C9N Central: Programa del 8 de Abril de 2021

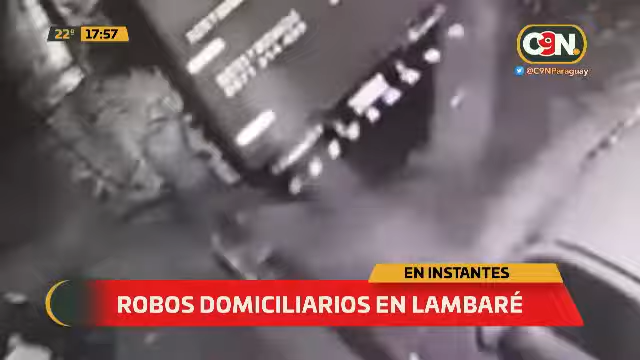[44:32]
Estas imágenes de circuito cerrado que captaron a este delincuente sacando y llevándose la batería.